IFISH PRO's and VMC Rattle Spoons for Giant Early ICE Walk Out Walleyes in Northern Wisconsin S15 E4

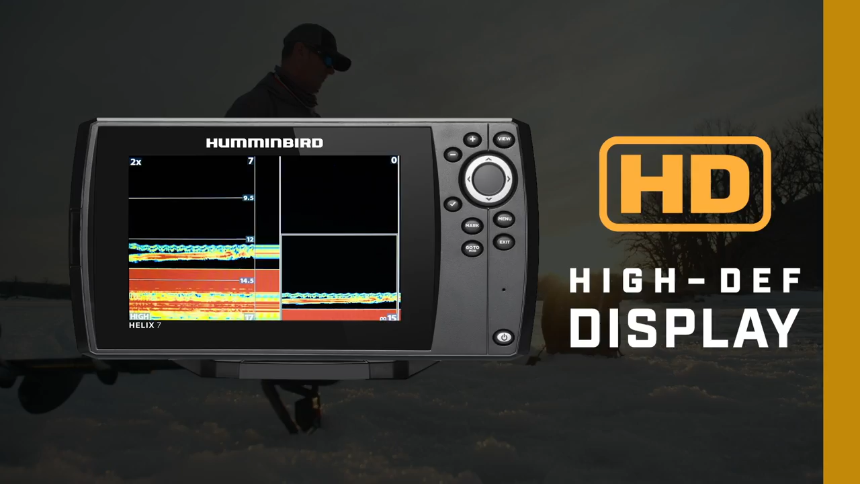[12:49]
The ability to tailor the display to the way you fish. Precision GPS functionality with